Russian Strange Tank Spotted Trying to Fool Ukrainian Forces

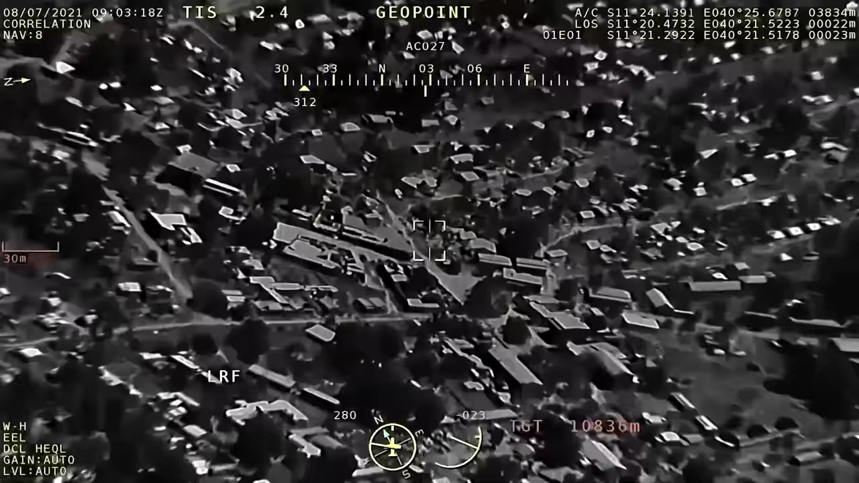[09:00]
However, at night, new clues come into play.
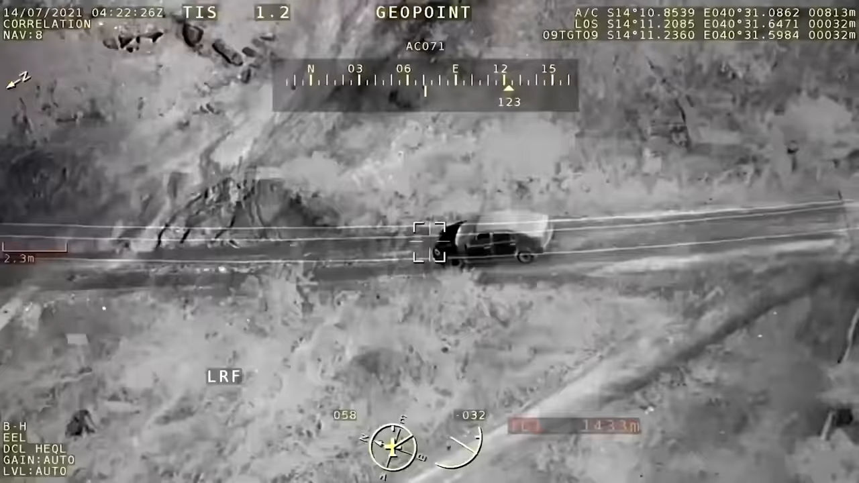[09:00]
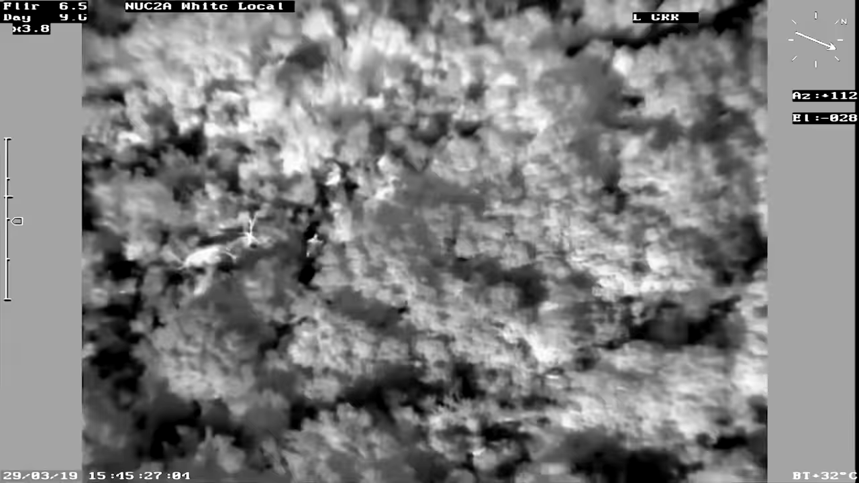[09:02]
Thermal imaging is used to detect the heat signature of real vehicles.